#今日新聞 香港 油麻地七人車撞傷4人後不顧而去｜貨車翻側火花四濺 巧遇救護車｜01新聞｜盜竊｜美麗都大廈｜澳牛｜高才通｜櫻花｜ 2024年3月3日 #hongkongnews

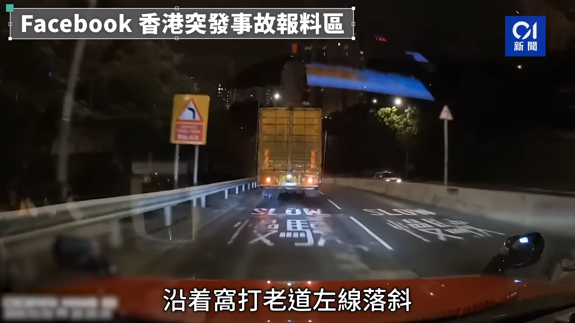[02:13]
貨車由撕碎出來後沿著窩打路到左線下車這個時候的士就一直跟著在他後面來到農場院對開的彎位貨車就已經45度飄移想搶回唐太可惜已經失控最終就來到上橋位之前,